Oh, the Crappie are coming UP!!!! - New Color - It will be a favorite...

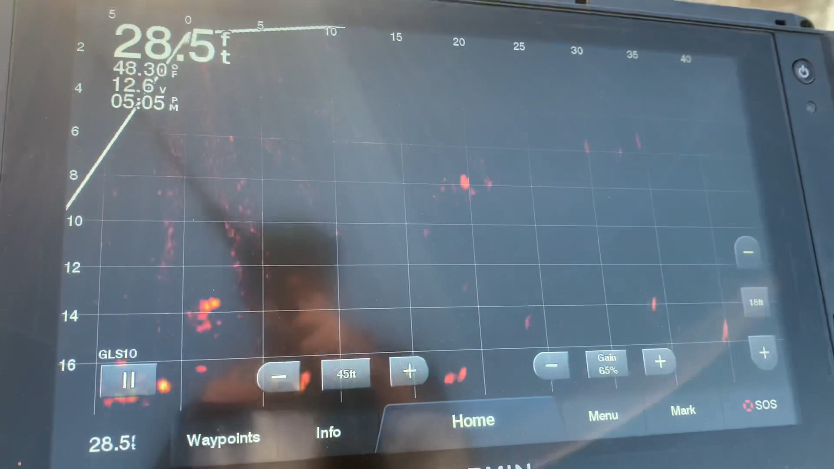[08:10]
On screen: depth 28.5 ft
Fireballs coming up. That's crappy. Rio.
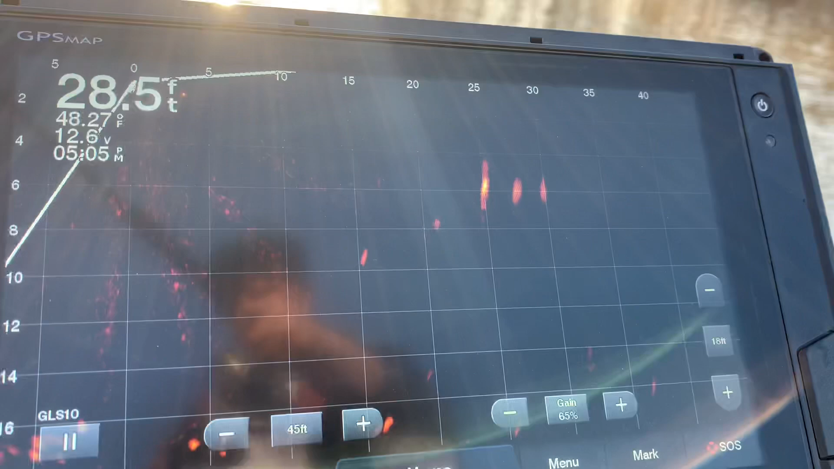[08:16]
On screen: depth 28.5 ft, water 48.27°F
That's crappy.
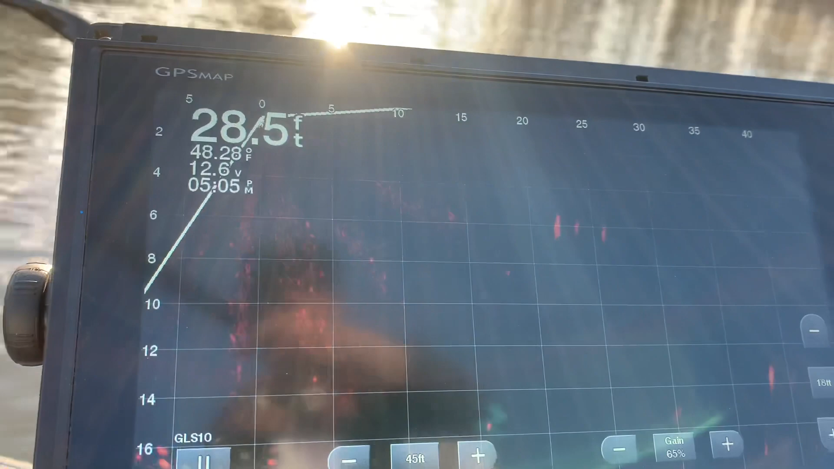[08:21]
On screen: depth 28.5 ft, water 48.28°F
20 foot. They coming.
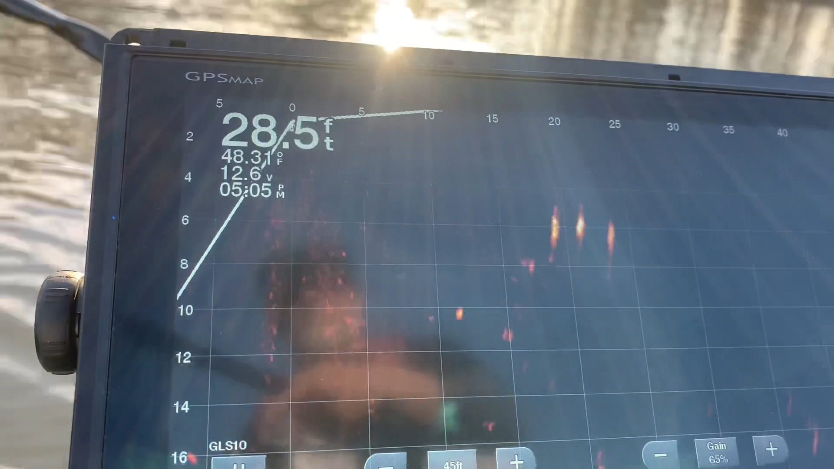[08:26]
On screen: depth 28.5 ft
Three of them. Oh, you better be lucky I ain't got my pole in my hand.
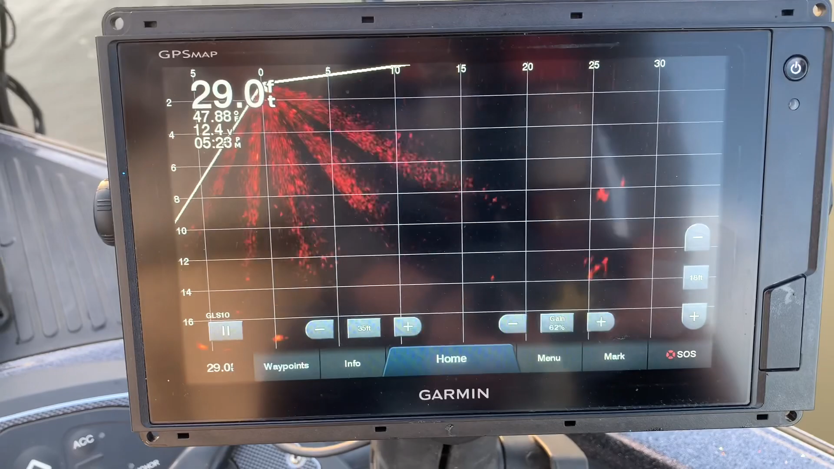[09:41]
On screen: depth 29.0 ft
Oh, he brightened up. Oh, he's turned around. He's coming.
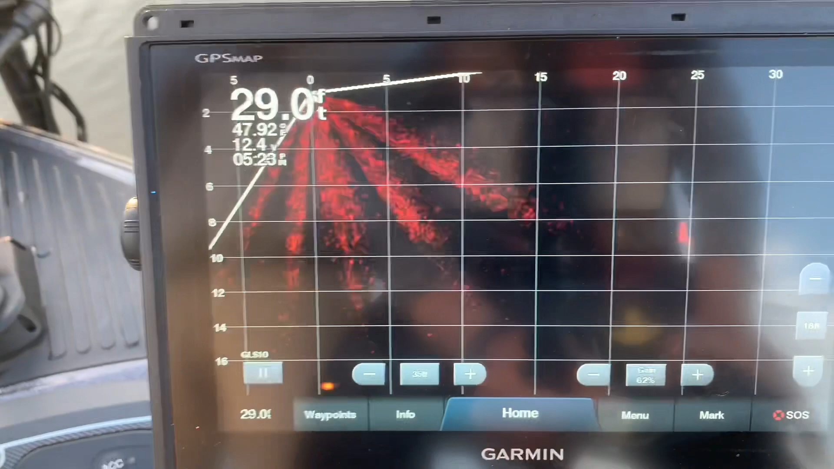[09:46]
On screen: depth 29.0 ft
You got him. You got him. Oh, yeah.